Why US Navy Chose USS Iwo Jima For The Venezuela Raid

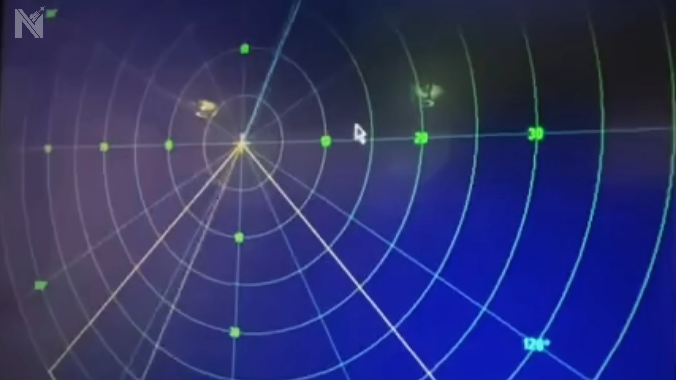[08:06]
It still displays a clear blue sky.
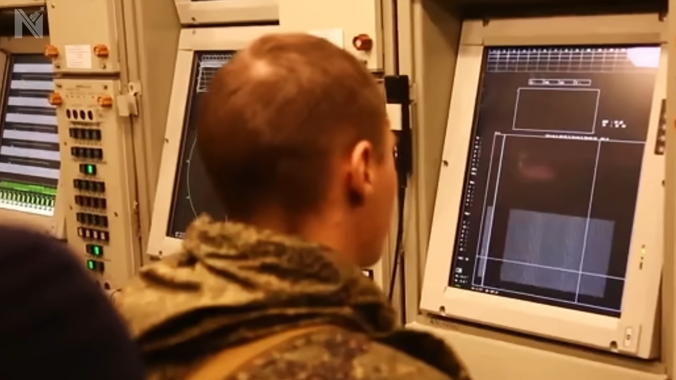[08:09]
Normal operations.
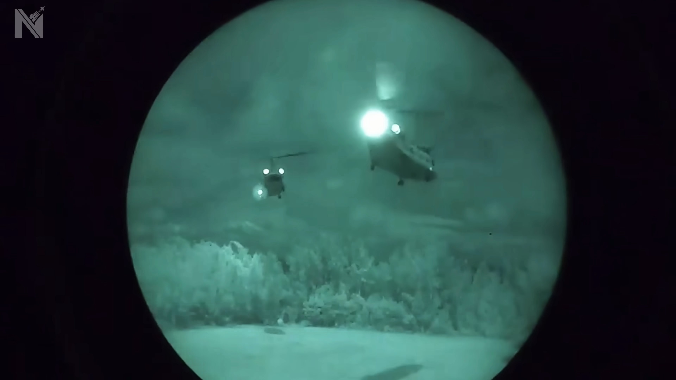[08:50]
The helicopter pilot flying 200 feet above the water in total darkness isn't navigating by instruments alone.
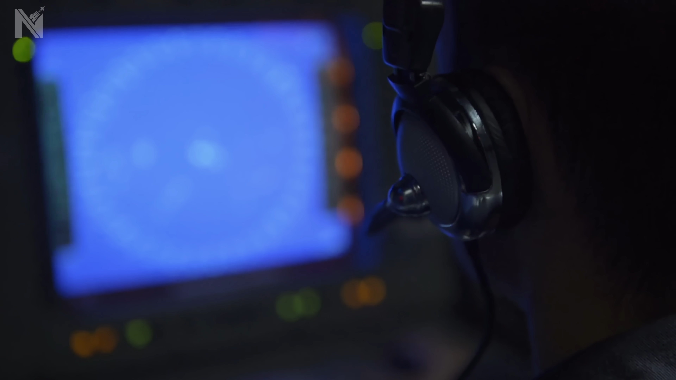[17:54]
Watching gallium nitride modules paint threats on his screen.